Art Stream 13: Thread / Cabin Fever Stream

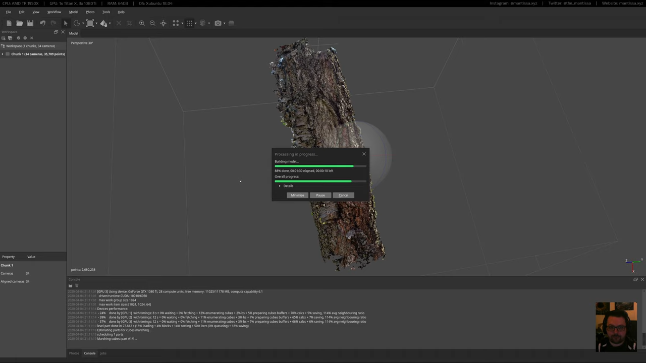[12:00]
The software is Agisoft Metashape. But yeah, actually, while this is doing, I could just open Firefox and maybe show something here.
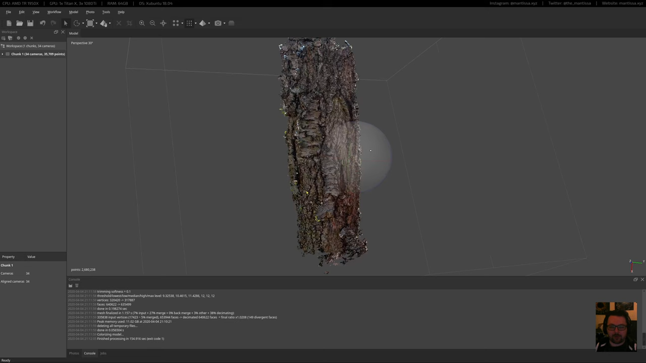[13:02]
So, and like I said, we're doing this with, what was I going to say, with, mobile phone pictures, so we're not really giving it a great input to begin with.
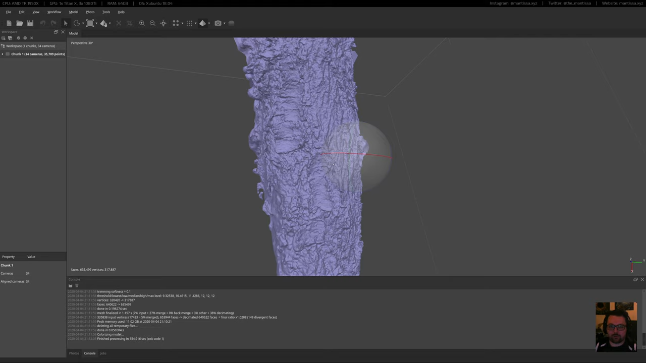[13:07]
But we do have a somewhat decent mesh.
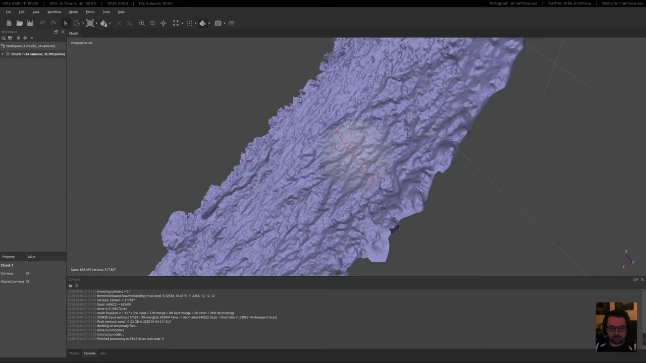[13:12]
650,000 vertices, that's all right, we could work with that. That might be cool. So the last part of this step is to build the texture. Now I'm gonna build an 8K texture just to keep things moving along, but generally I'll build either a 16 or a 32K texture, just to get the maximum amount of resolution out of it.
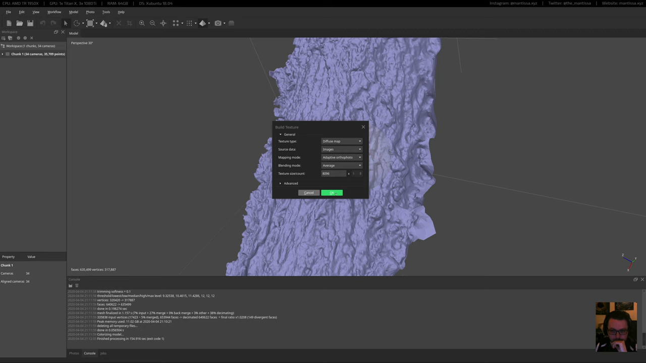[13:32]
You can see even just with a phone, like I did this in, I don't know, what, maybe a few minutes, if even. I just stood in front of the tree and just went like this, up and down a couple of times. And even with that, you get a fairly decent result.
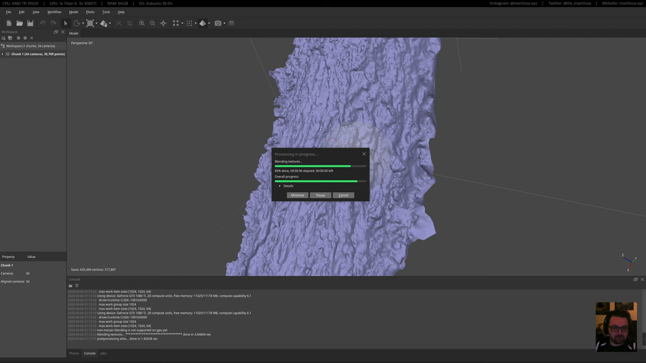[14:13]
So, did they rename Photoscan to Metashape? Yes, they did. It used to be called Photoscan and now it's called Metashape. I don't know why they did that, but. Oh well, it's up to them, I guess. So now we can get a preview of the text model. Now you can see, even though the mesh isn't super detailed, you get quite a bit of detail back from that texture.
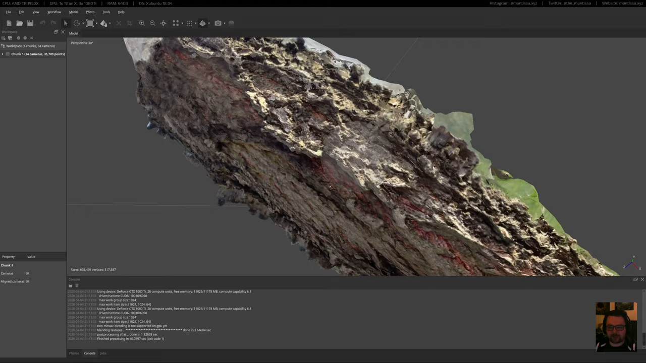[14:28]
Now we've got an 8K texture, and you'll see in a minute that these textures are sort of weird.
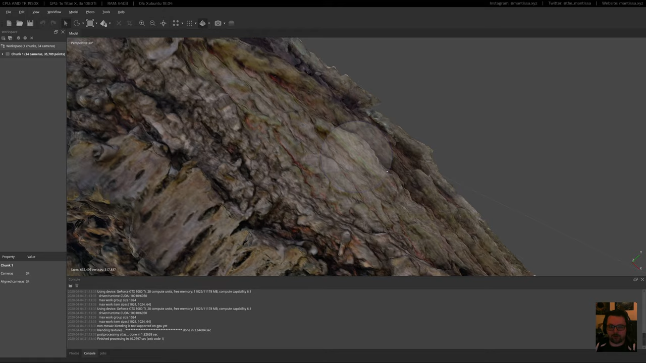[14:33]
So I might just upgrade this to a 16K texture, but first I'm gonna save everything and let that run in the background.
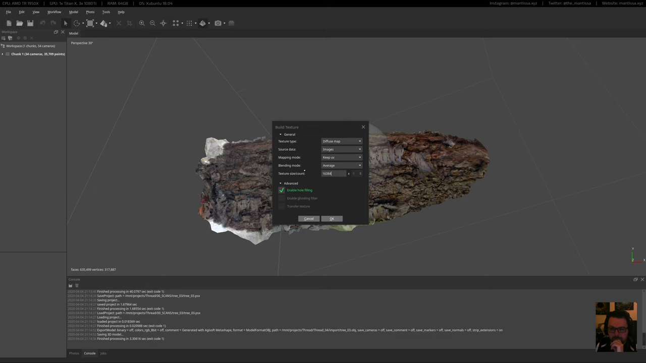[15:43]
One of the things I am going to do is let this run in the background to rebuild the texture. But I wanted to keep the UVs and just build it at a higher resolution. There we go. And we can move over to Blender now, start the work.
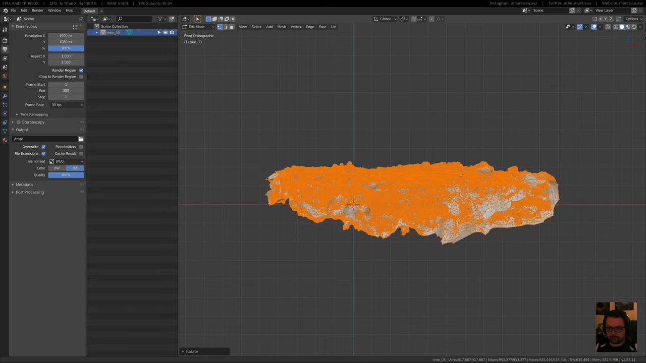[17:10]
So it looks like it's fairly straight.
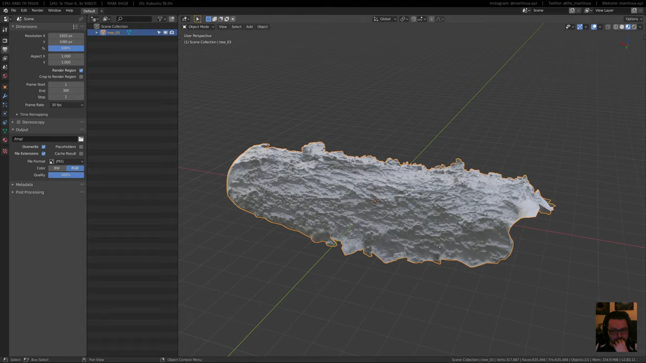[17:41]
it imported it with the texture, so we can actually see the tree with the texture.
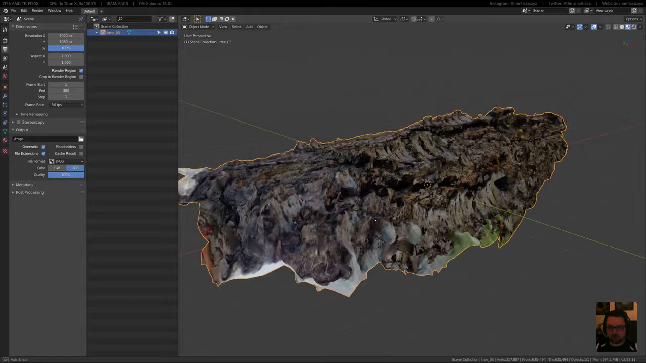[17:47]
Now, not all of this mesh is useful, but I'll clean that up in a little bit.
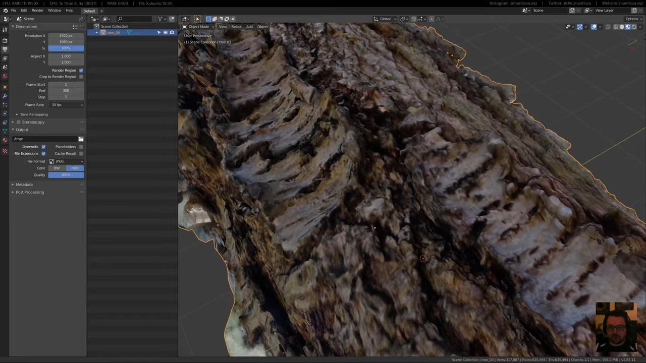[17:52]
But then we can see the resolution isn't great, but that's why I'm building it in the background again, so I can swap out the texture later,
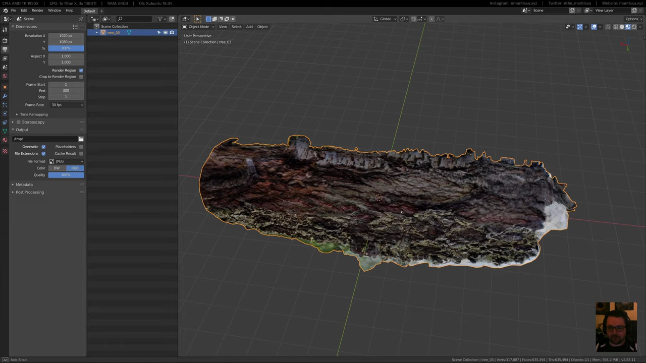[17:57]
because the UVs will stay the same within MetaShape.
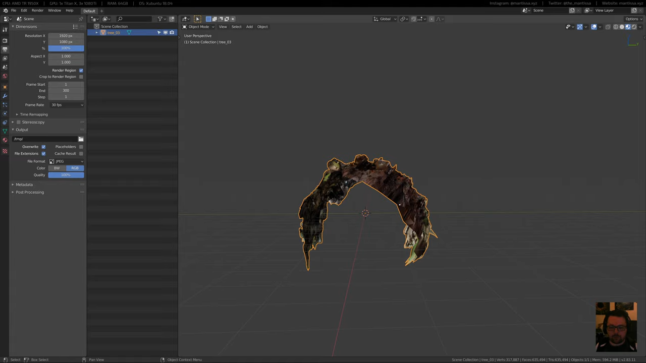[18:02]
Now, something I'm going to need to do is to flatten this out to begin with. So let's start with that.
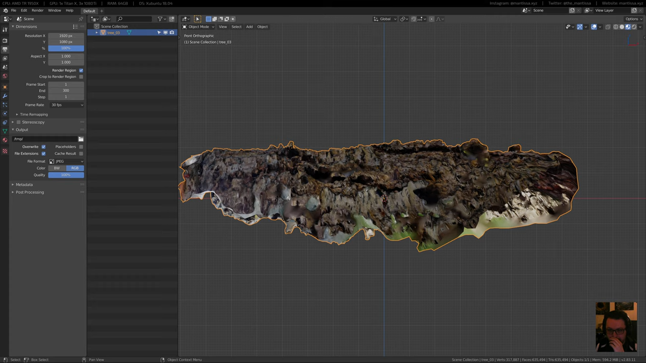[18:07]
And I'm looking at it from the side here.
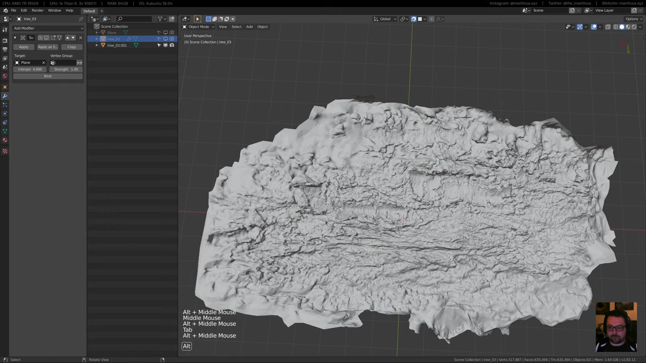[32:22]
Now, unfortunately, I'm gonna have to be pretty aggressive in what I delete here because I can see, yeah, a lot of this stuff isn't quite useful. So I'm just gonna go in a top view and anywhere where
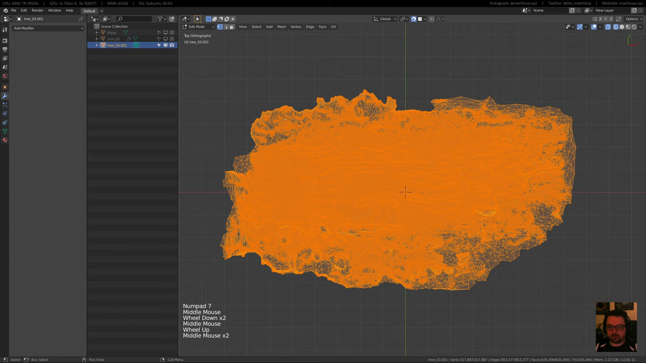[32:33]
the polygons are like quite big and stretched, sort of throw those out.
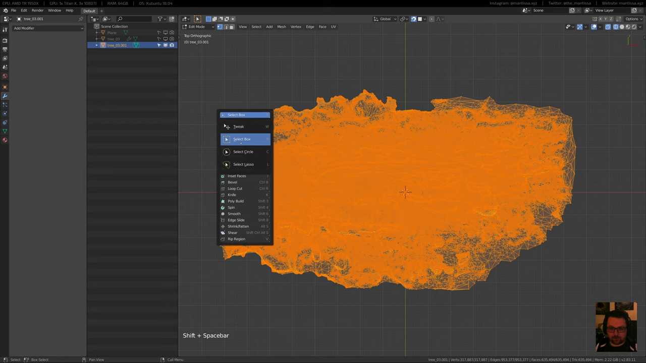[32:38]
So let's lasso some of this stuff out. And I just want to end up with a patch that's somewhat useful. Something like this, maybe. It's okay if it's kind of a weird shape, it's not the worst.
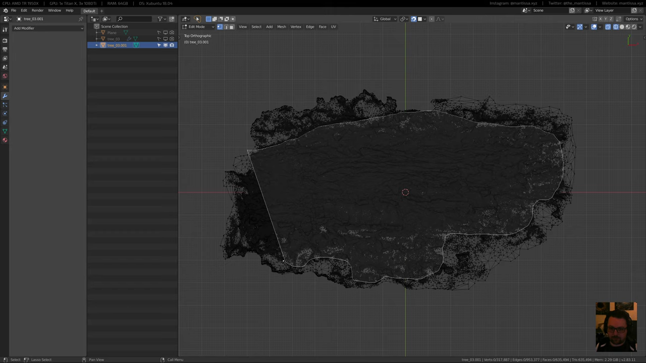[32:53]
There we go. Maybe take some of this stuff out. There we go.
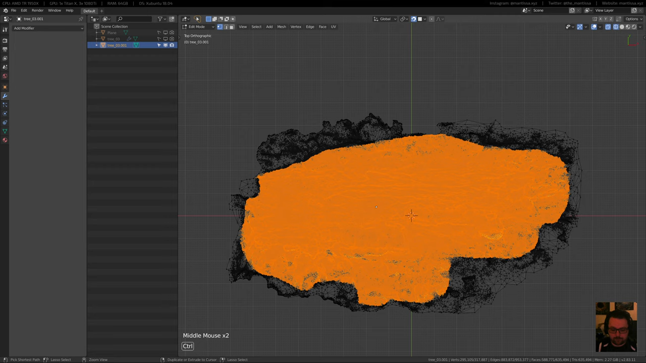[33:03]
Invert it, delete the vertices.
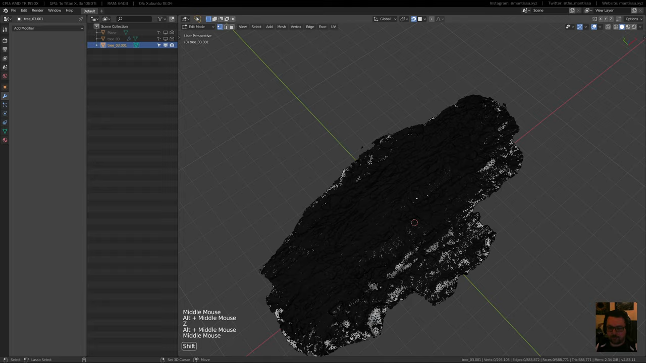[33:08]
And now it's just a case of making sure I've got no strays here,
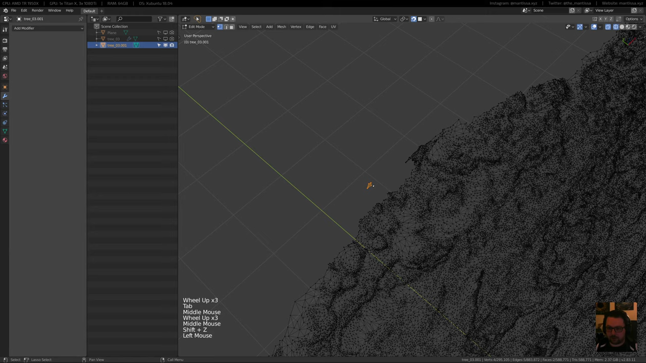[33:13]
because they're not gonna, they could be kind of annoying.
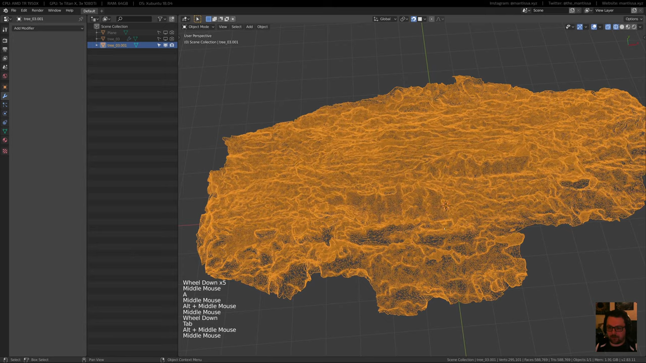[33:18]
And now I just want to check to make sure that in the material there's nothing that's too weird of a different color.
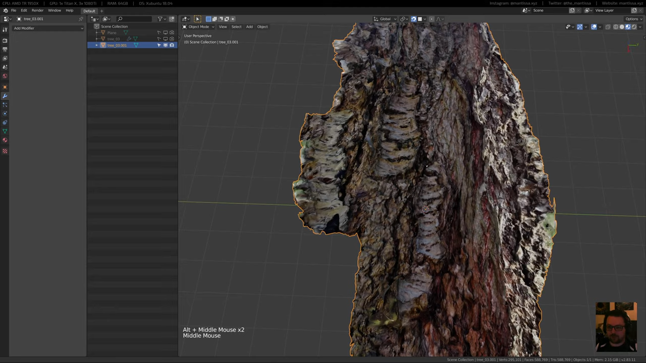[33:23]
So you can see there's some green over on the left here and over on the right. So let's take those out as well.
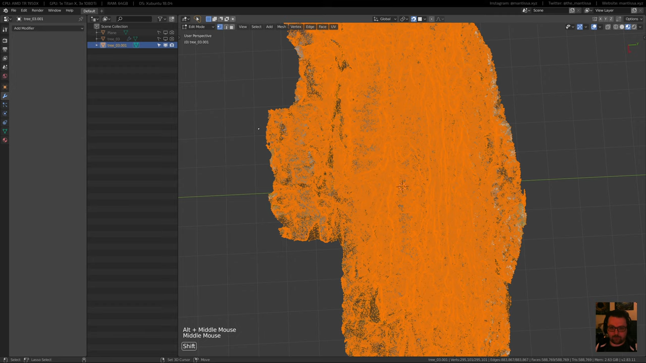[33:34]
I'm going into wireframe mode each time so I can actually select all of the vertices at once. Let's just take out this bit as well because it's not going to be that useful.
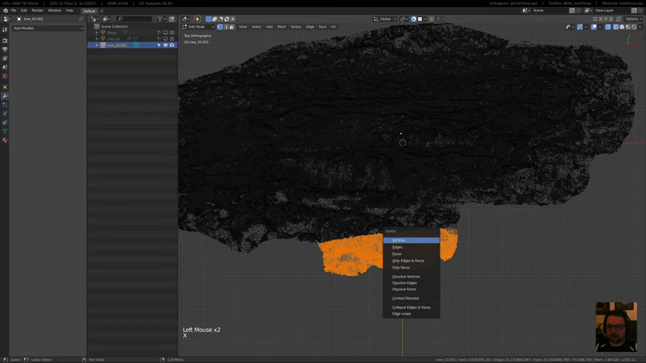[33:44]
There we go, so over here, so let's just do something like this. Cool.
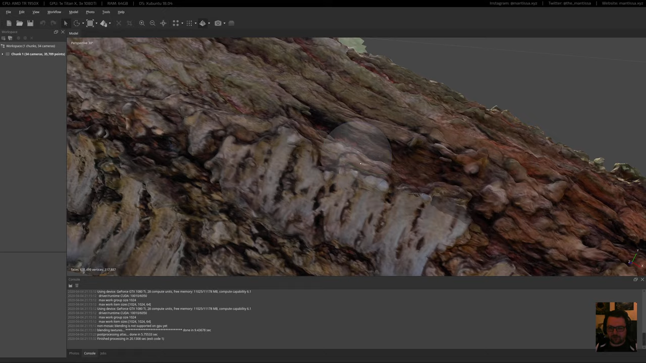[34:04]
There we go, that looks kind of cool. Looks useful. So I have a look at MetaShape, see what that's done. So we can see the texture is a little bit higher quality. It's still not perfect, but it'll do for now. I'll save this and leave it open, or actually I'll close it. If we do end up needing it, then I'll grab it again. But it's just about showing how everything works. So now we've got this.
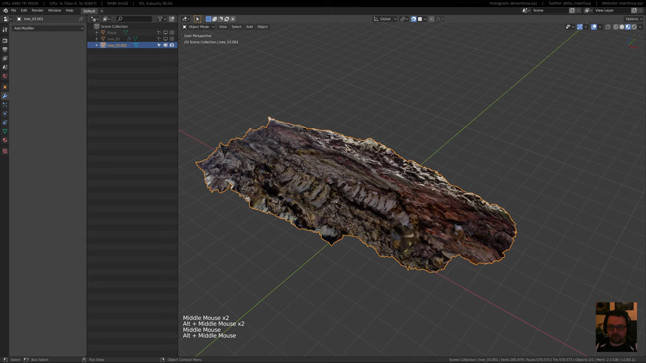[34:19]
Now, first thing I'm going to do here is just make sure this is aligned.